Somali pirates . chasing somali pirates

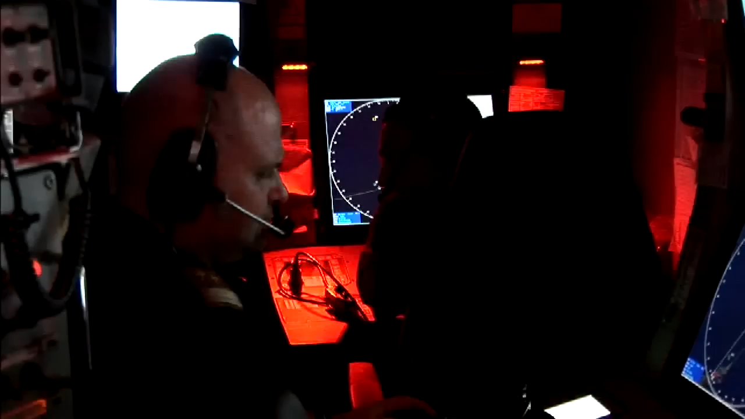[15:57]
While we wait to hear from the helicopter pilots, Ricardo and Dario, the commander explains why he's so concerned about what he sees here.
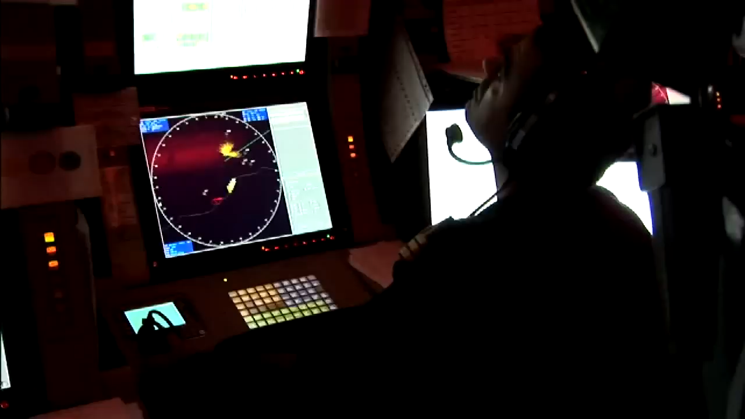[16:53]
And there's a possibility it's now out to sea on a pirate attack. Roger, copy. No suspect skiff.